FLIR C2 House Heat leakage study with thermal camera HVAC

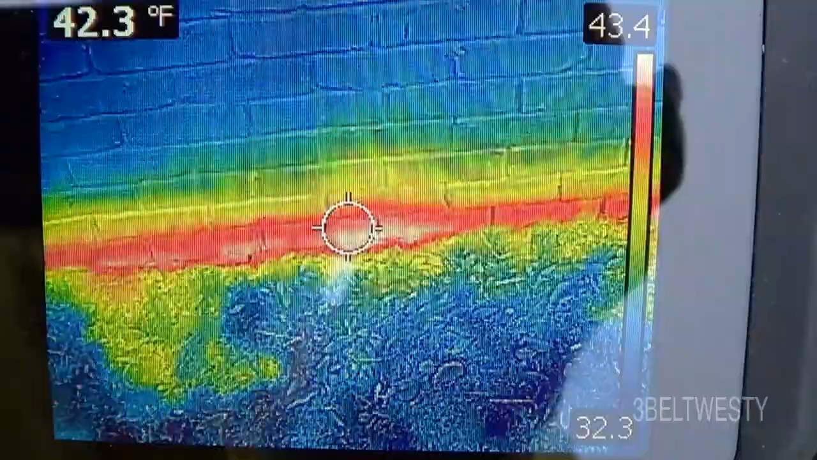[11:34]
On screen: spot 42.3°F
along where the bricks interface with the ground got heat loss
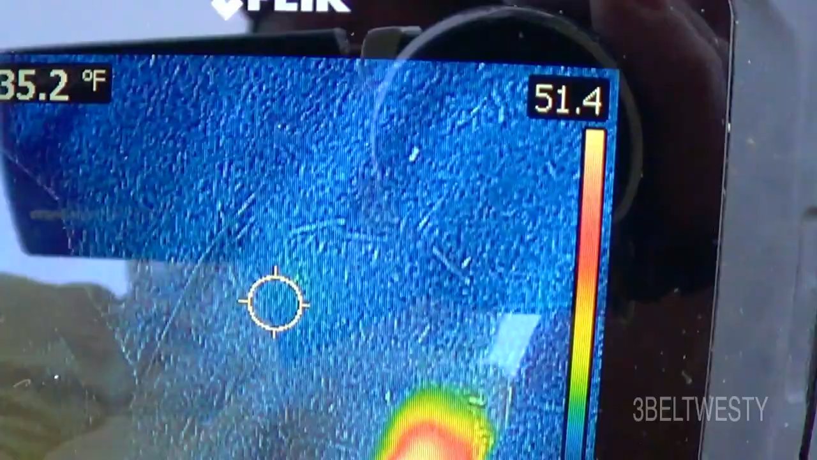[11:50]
have a step on the ground log enough you can actually show where you've been
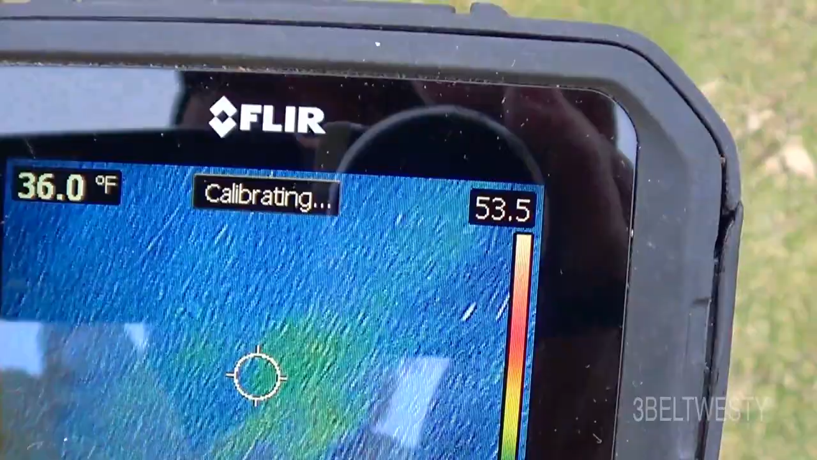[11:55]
On screen: spot 36.0°F
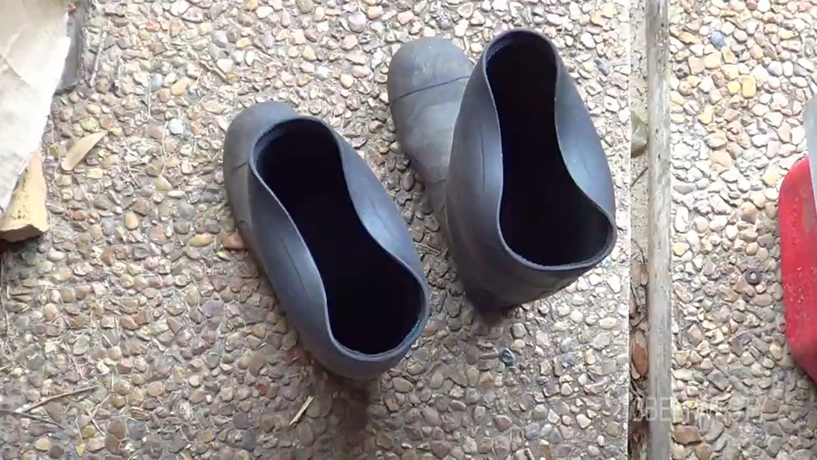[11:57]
these are the boots I just wore now
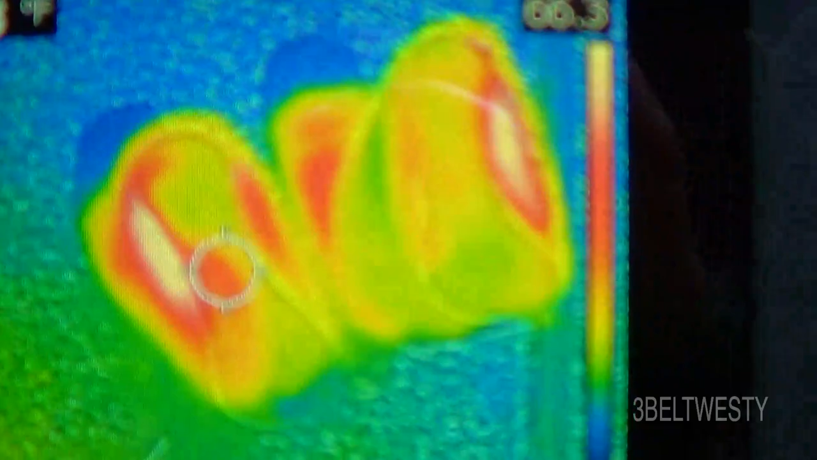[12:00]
this show up is warm there's the boots
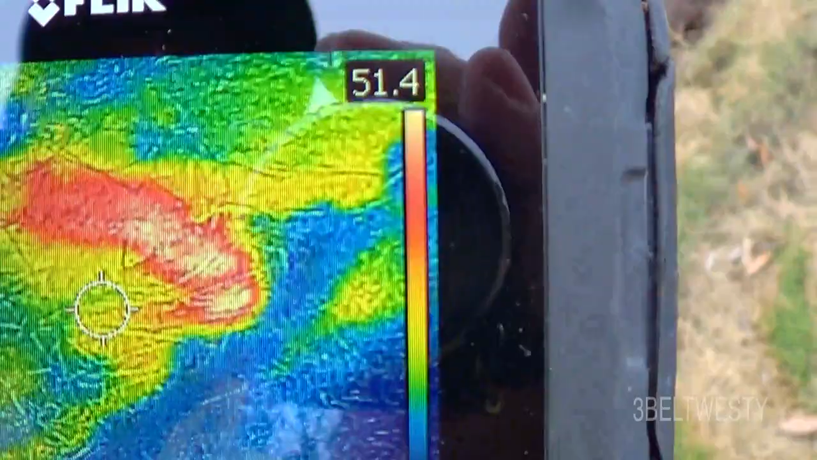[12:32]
you can also be something's down in there some dead fish will show up is a darker too
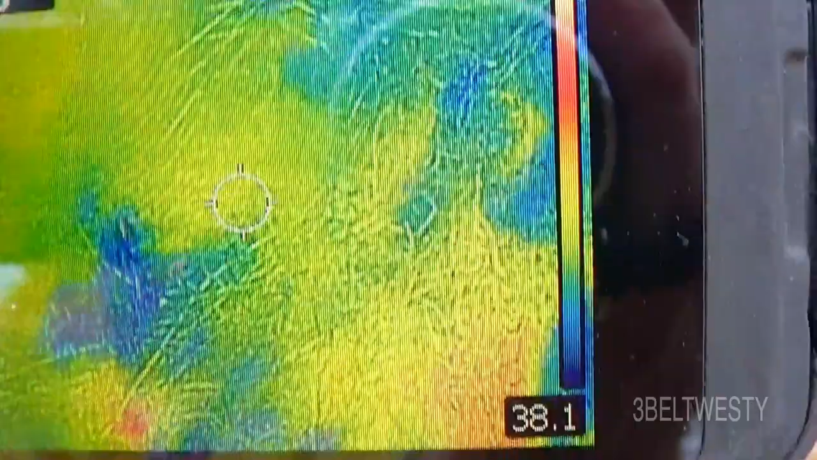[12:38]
there's some fire ants on a log
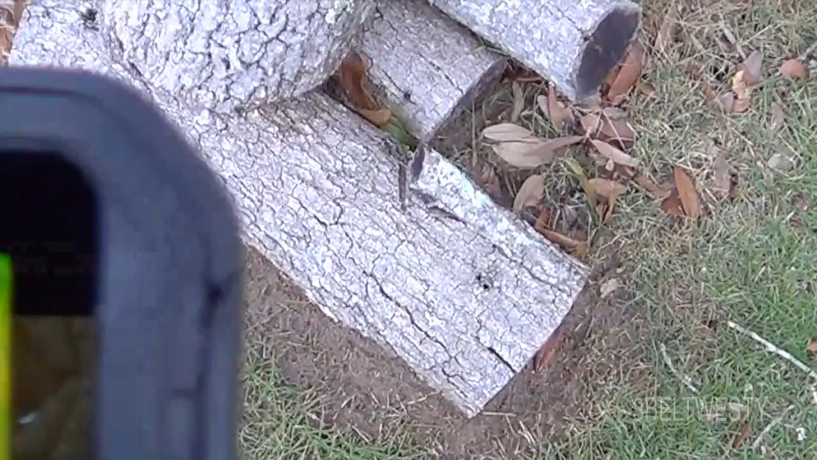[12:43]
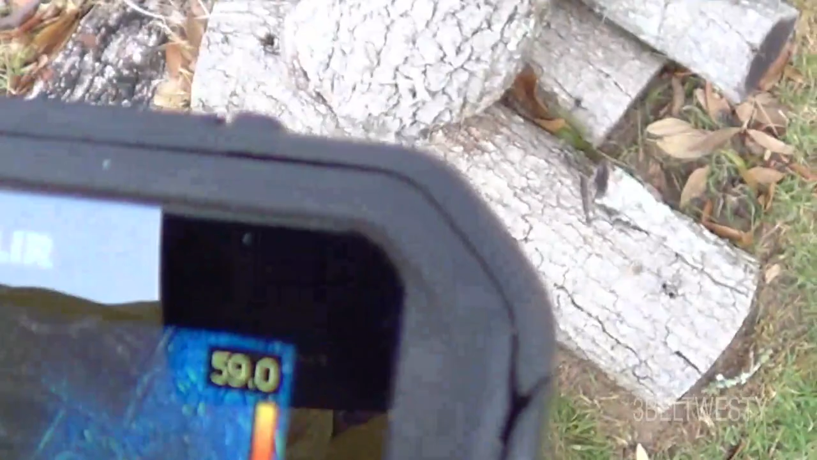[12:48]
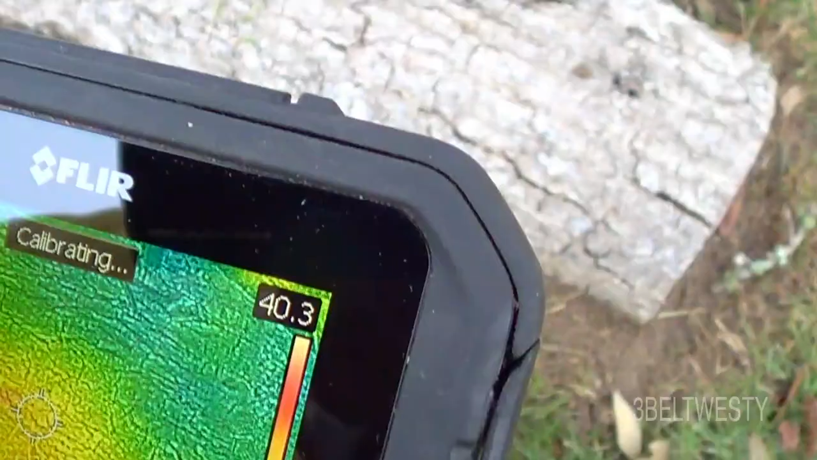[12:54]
these will look a little bit warmer